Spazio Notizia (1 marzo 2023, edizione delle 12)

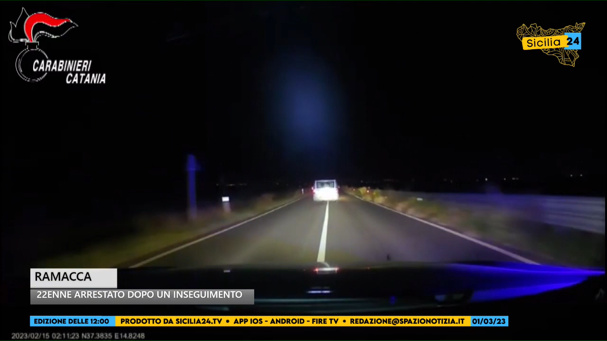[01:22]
Immediatamente i carabinieri per effettuare un controllo degli occupanti hanno invertito a lampeggianti accesi la loro marcia segnalando al conducente di accostare a margine della carreggiata. Invito totalmente disatteso e preludio ad un inseguimento a folle velocità. Nonostante le difficoltà dovute all'oscurità e a quel tratto stradale particolarmente insidioso, il militare conducente della gazzella è riuscito a tallonare la vettura dei fuggitivi i quali,